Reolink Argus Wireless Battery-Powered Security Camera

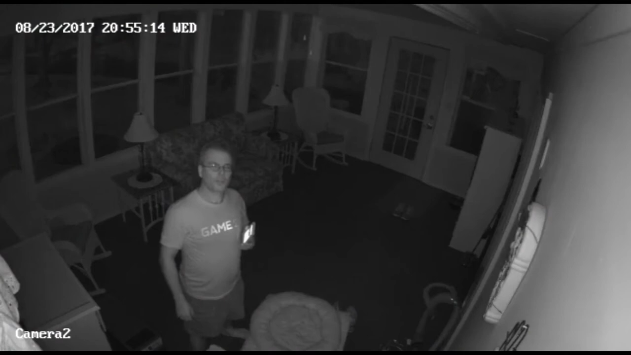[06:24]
It's no surprise that a camera can produce a really good image in total daylight. But when it's dark, that's a completely different story. Now the Reolink Argus uses six infrared LEDs to paint the room with infrared light that only the camera can see, but you can't. So if something goes bump in the night, I'm gonna know about it.